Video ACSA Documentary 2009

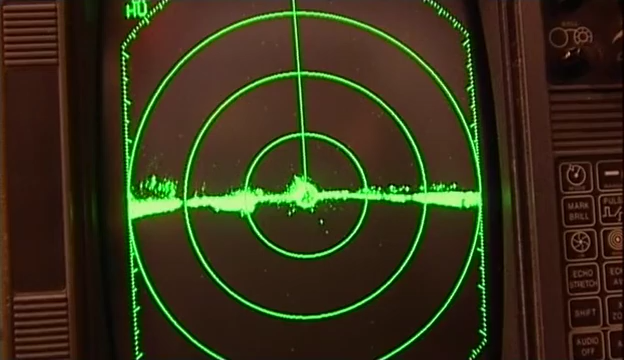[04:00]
systems for aviation safety, avian survey and monitoring.
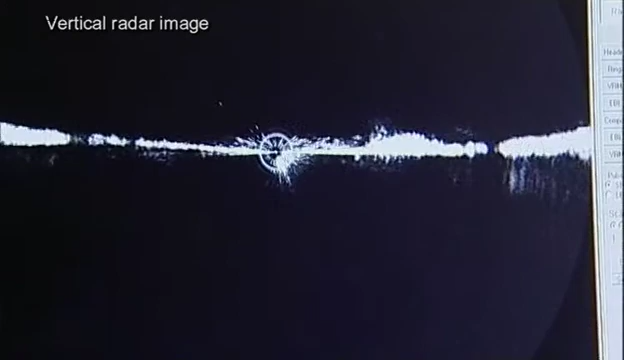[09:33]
This, at this particular time, I don't see a mass greater than,